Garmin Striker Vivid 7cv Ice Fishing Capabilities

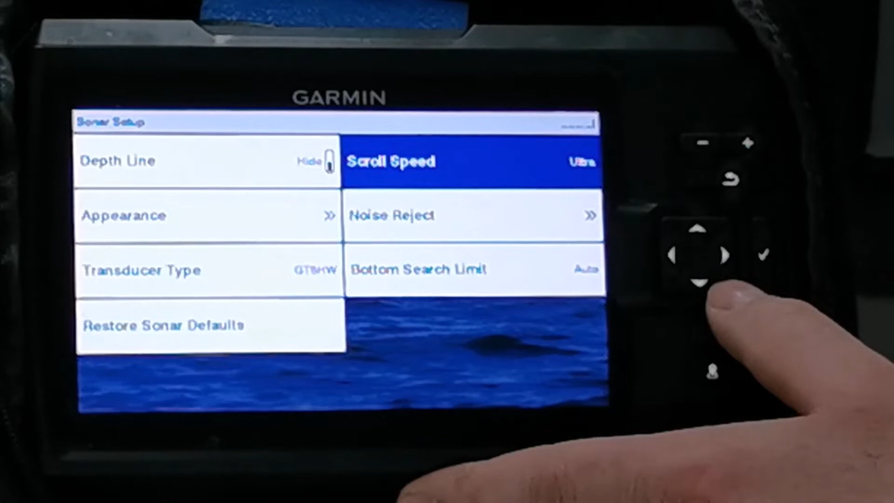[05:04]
depth line, I got mine hidden. This over here is, I keep it hidden. Noise reject, I keep mine turned off as well. All right, down to very low. I don't like a lot of noise in there. A lot of that looks like fuzz on the TV, so to speak.
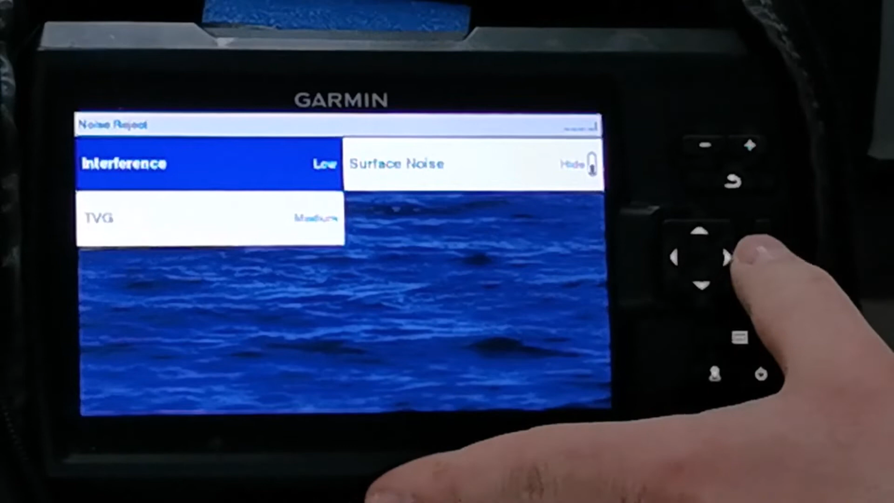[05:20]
You have to excuse some of these terminologies because I'm not terribly used to these terminologies on here.
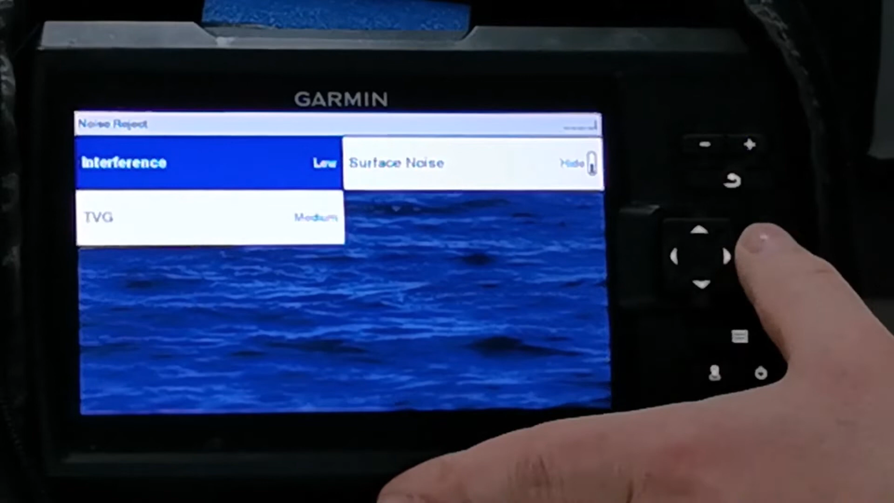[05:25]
Bottom search I leave on auto, which is not a big deal.
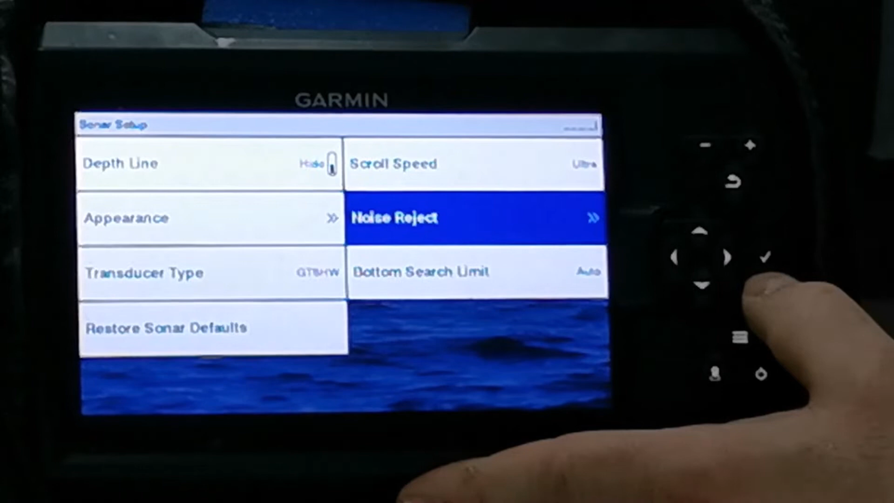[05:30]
Obviously, you want to make sure you're definitely using the correct transducer type, which of course it tells you on the ice fishing pack as to which one it is.
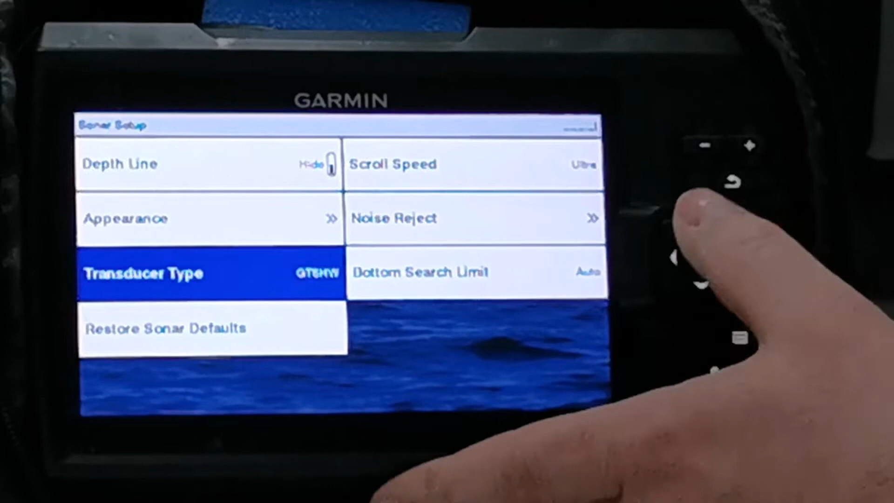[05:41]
Let's go back out here. So that's pretty much mostly it.
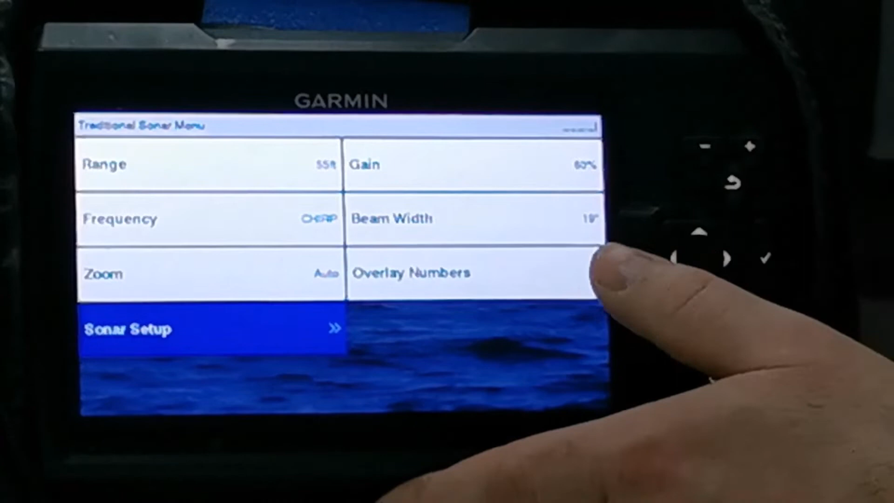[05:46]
Now I'm going to go back out to here. So what this allows you to do with your game being on manual,
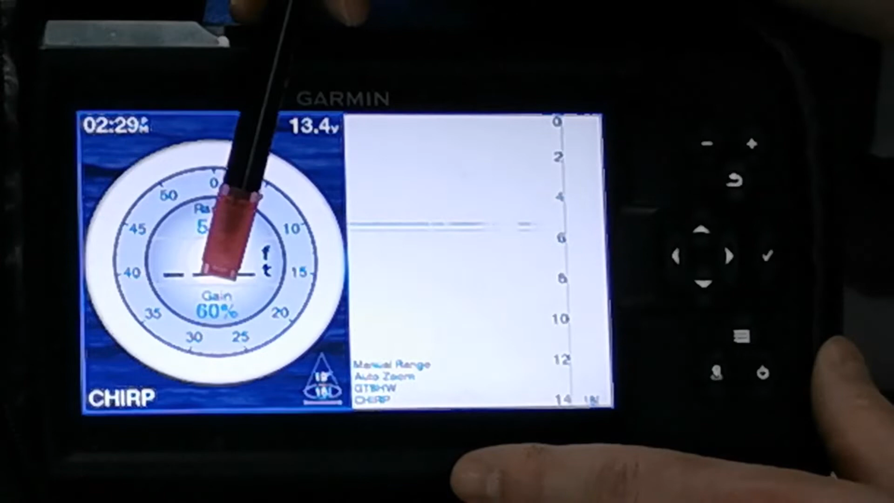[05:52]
obviously you can change that around to whatever you want. But again, like I said, I find that it works really well at about 60% roughly, in there anywhere.
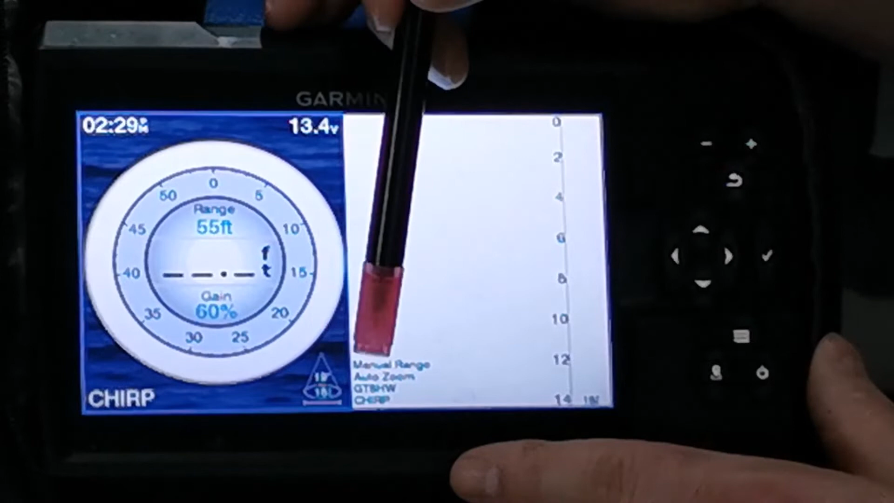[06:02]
Being at 19 degrees with about 40 feet of water right now, it's showing obviously an 18 foot cone at the bottom. But again, that will change depending on the actual depth of water you're in. And of course, then you got your A-scope on the side here, and here is your traditional. So obviously with your range, you can now manually go up, down, whatever you want. Because again, when you're moving around a lot and your water column is definitely changing quite a bit,
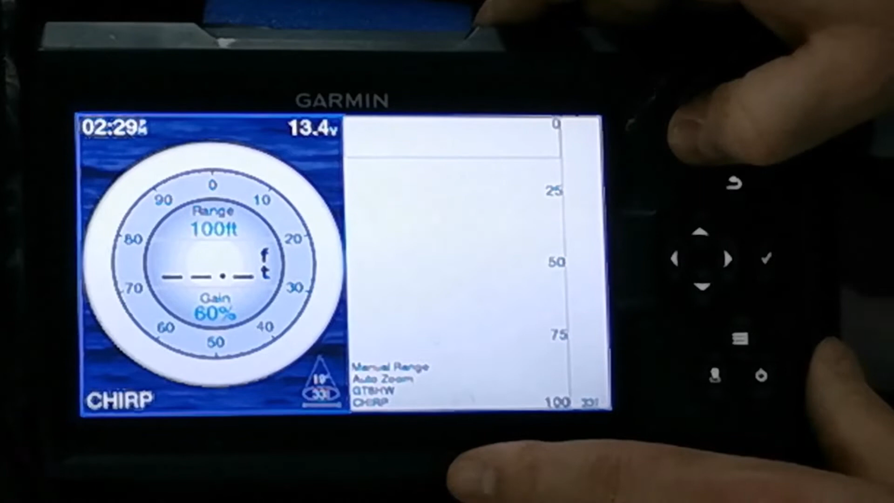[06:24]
you definitely want to be moving that around. You don't want to stay into the same one, obviously, because again, when this changes, right now we're back down to 16 instead of 19.
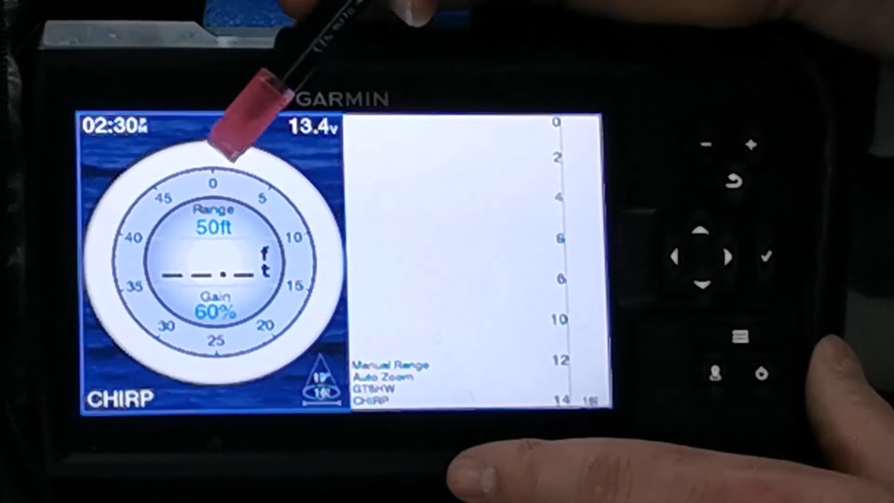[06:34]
That will change, obviously, so your cone angle at the bottom too, as to the width of it across.
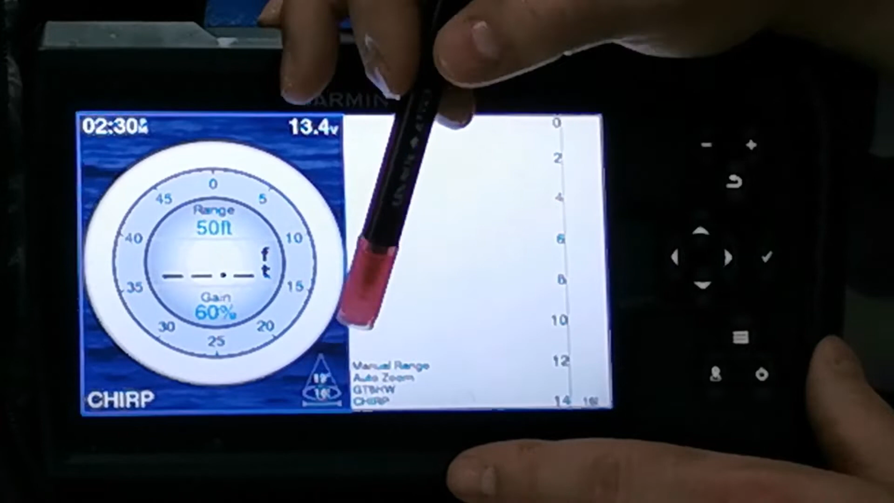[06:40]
So far, you know, I've really, really found this to be an awesome unit. Yeah, I spent a little bit of money on both of these kits to get to where I wanted to be. But you got to remember, it is a bit cheaper than the Hummingbird, and I find it does very, very well. You know, I've seen it being used, the Hummingbird, and I've kind of used it before.